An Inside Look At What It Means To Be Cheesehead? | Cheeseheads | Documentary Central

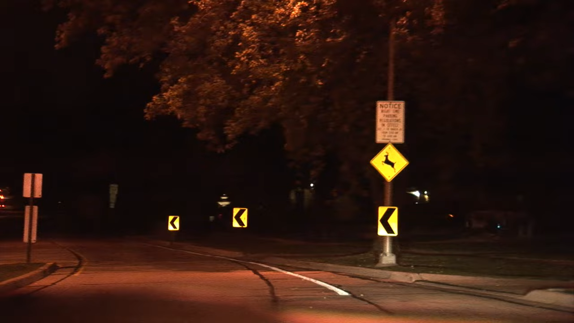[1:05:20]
I've seen deer in town here so many places.
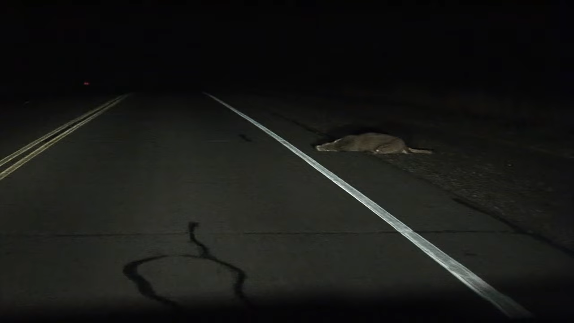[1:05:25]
But if it's me taking the ditch or taking the deer, I'm going to take the deer, unfortunately, because if I take the ditch, I may run into a tree and might not live to tell about it.